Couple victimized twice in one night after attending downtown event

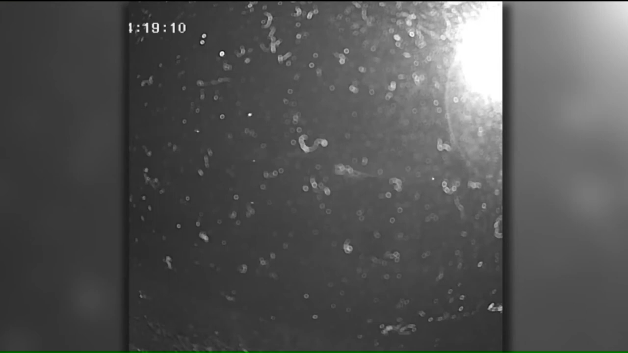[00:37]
That very same night the couple's surveillance camera was frozen but it caught a suspect driving off in their other car.